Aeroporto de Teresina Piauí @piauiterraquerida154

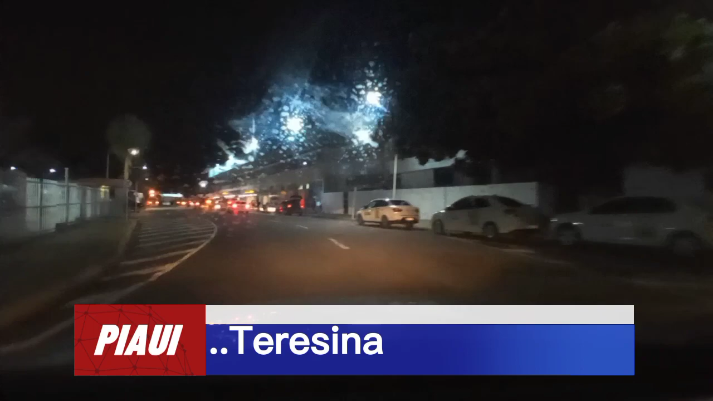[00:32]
aeroporto Petrônio Portela, são exatamente 2 horas e 32 minutos da madrugada,
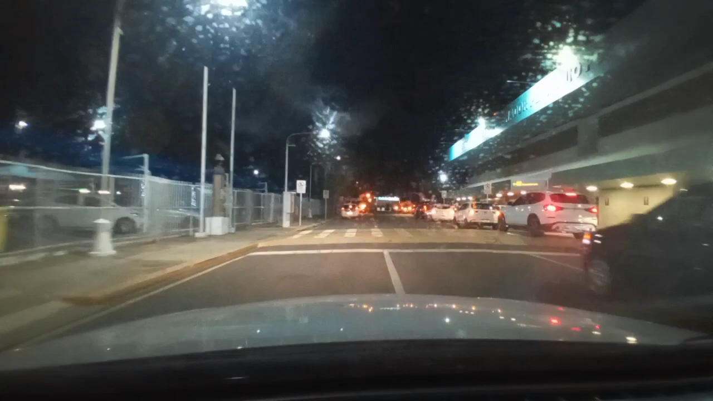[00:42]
estou chegando aqui para embarcar a Rose, que vai para São Paulo, olha aí os carros, pessoas que estão embarcando, também estão recebendo aí os que estão chegando, eu vou só estacionar aqui, nós vamos entrar no aeroporto de Teresina, é bem rapidinho viu, porque o aeroporto é bem pequenininho,